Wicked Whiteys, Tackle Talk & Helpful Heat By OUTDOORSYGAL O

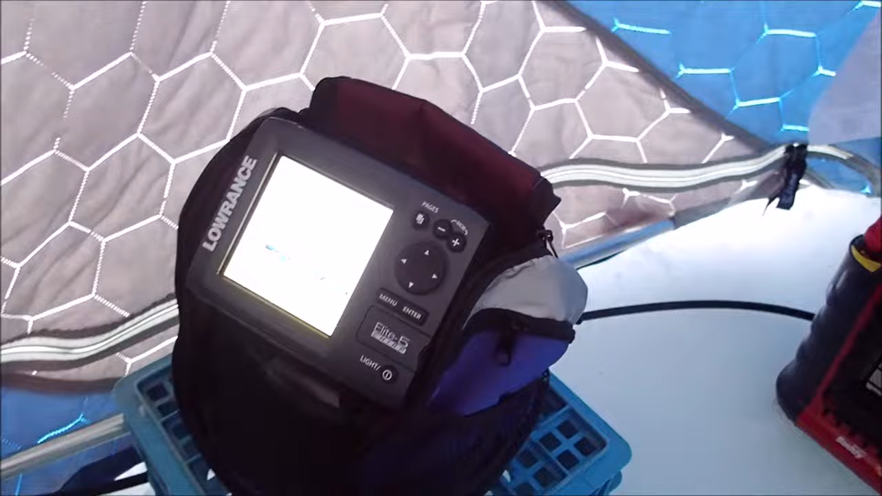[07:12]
He just lost one and of course it's not showing. But maybe. Maybe. Maybe. It will come back.
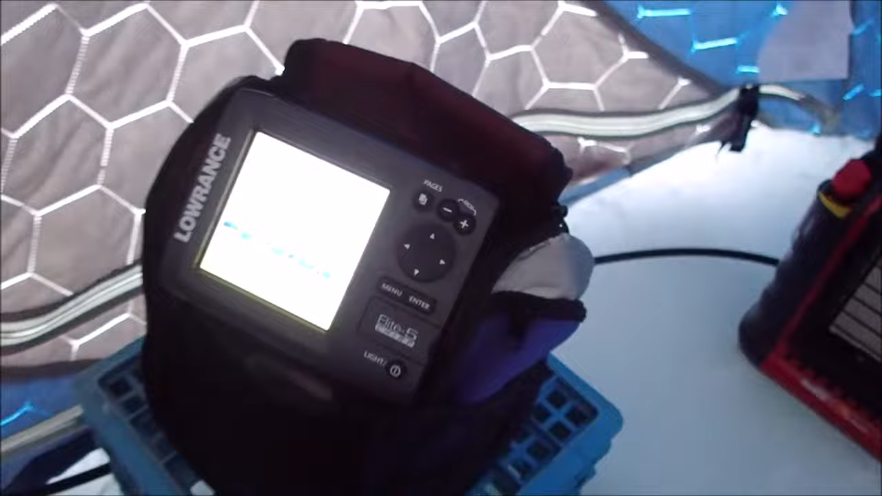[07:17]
You gave him a ride. You gave him a ride didn't you? I see him. Oh. Awesome. By the way.